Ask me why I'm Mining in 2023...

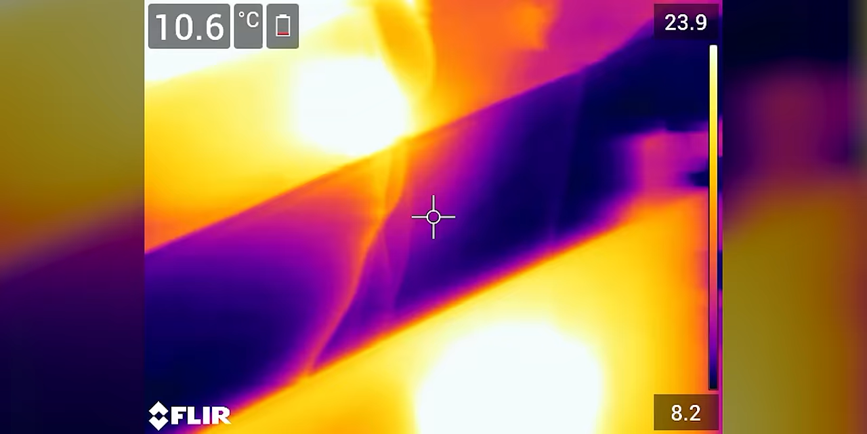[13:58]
On screen: spot 10.6°C
We've got our FLIR thermal camera going here and you can see that the warm zones around the mining rig
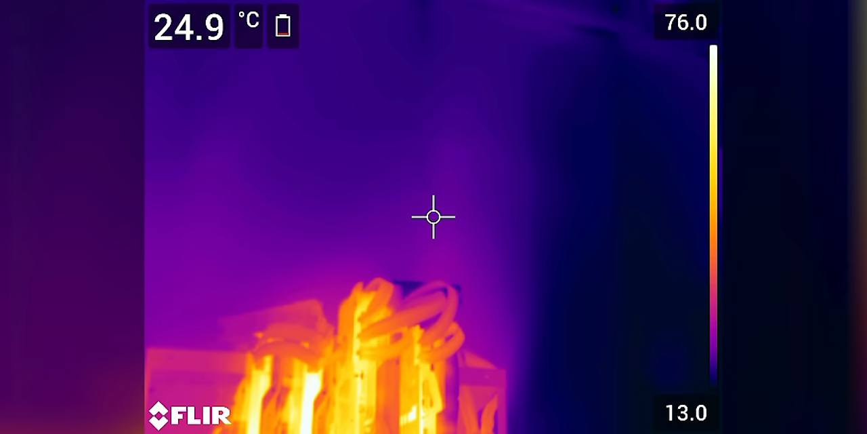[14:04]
On screen: spot 24.9°C
are actually in completely the wrong spots.
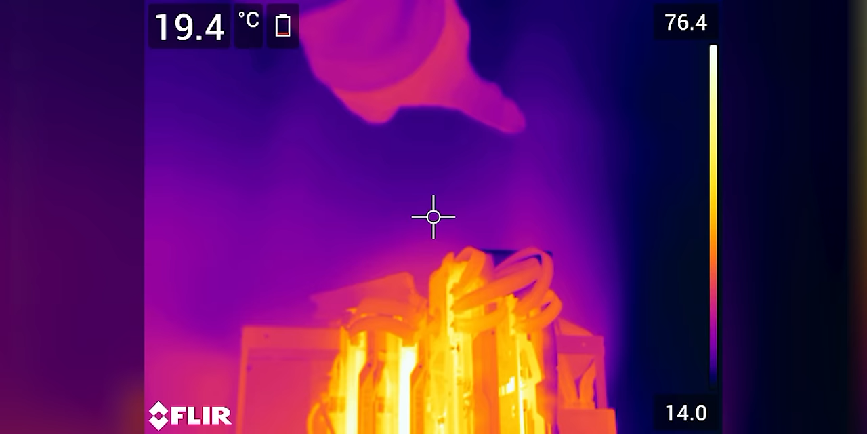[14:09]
On screen: spot 19.4°C
A ton of our heat is kind of leaking away over here.
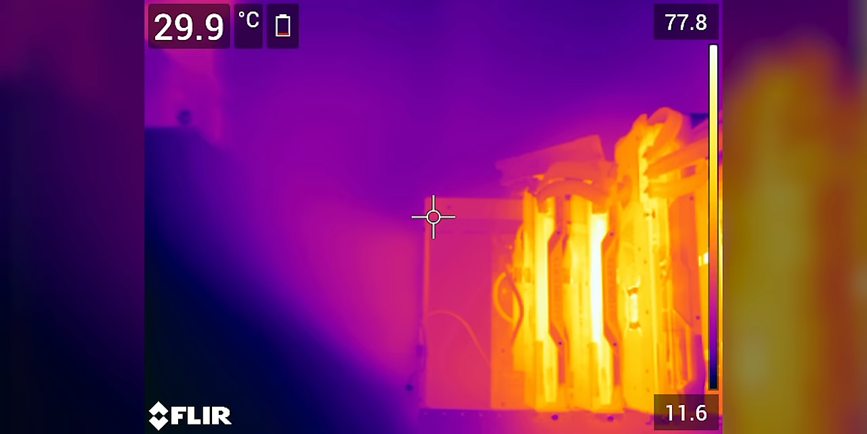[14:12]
On screen: spot 29.9°C
A ton of it's flying off over this way and we are sending some down, but it's clear that the position of our fans is not ideal for blowing the heat down toward the user.